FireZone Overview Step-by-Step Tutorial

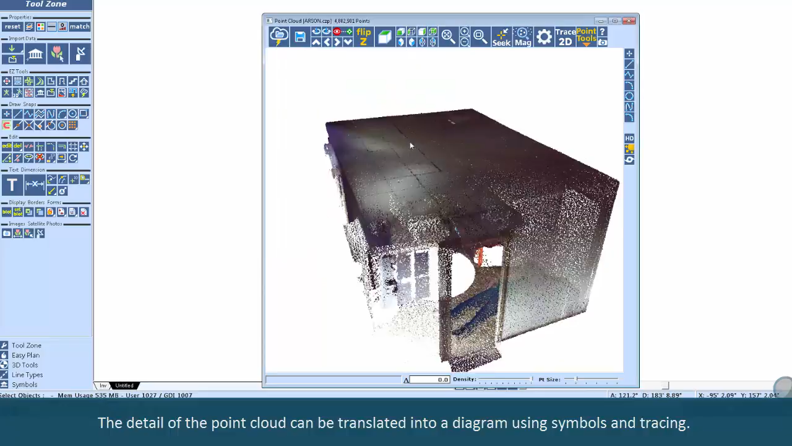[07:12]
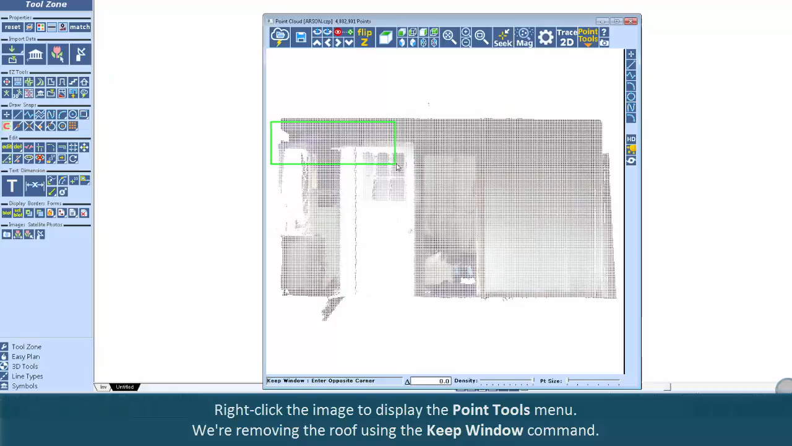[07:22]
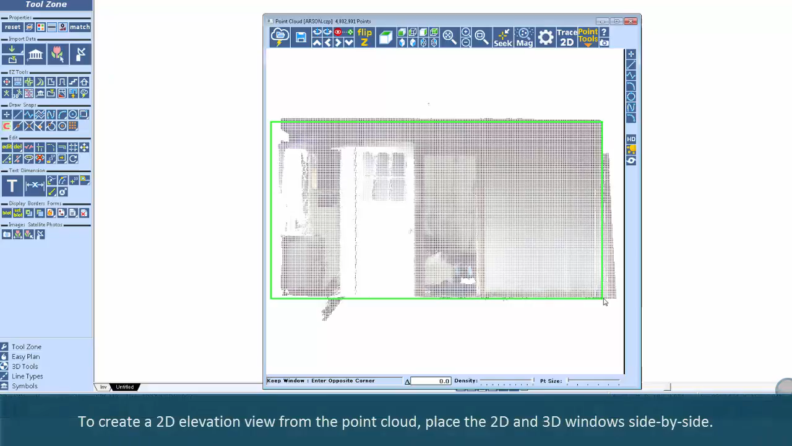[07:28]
To create a 2D elevation view from the point cloud, place the 2D and 3D windows side by side.
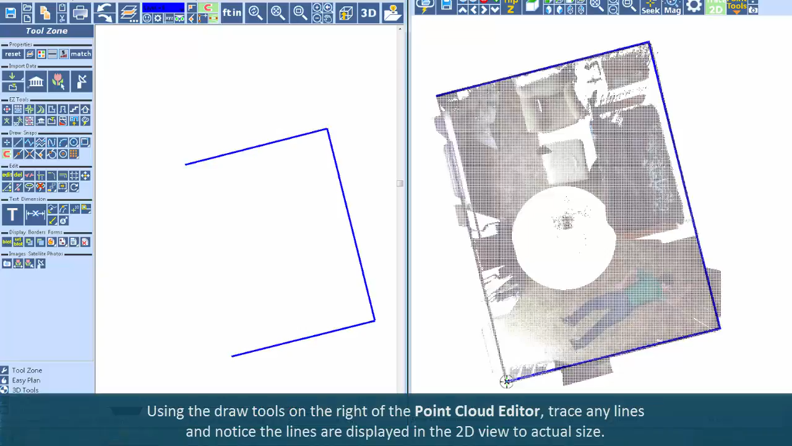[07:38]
trace any lines and notice the lines are displayed in the 2D view to actual size.
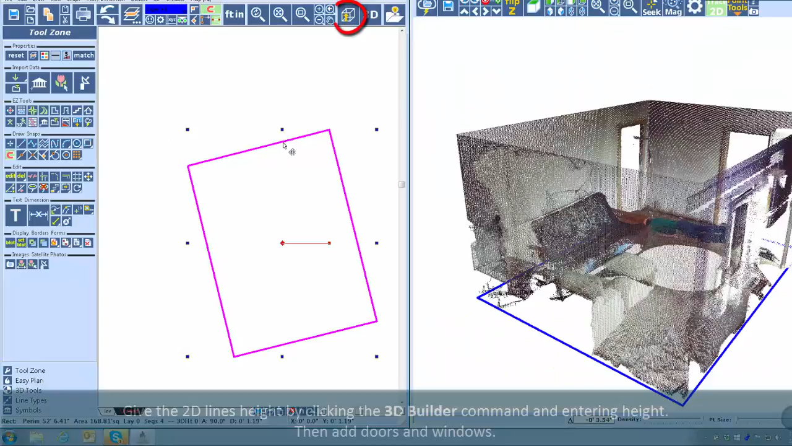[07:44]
Give the 2D lines height by clicking the 3D builder command and entering height.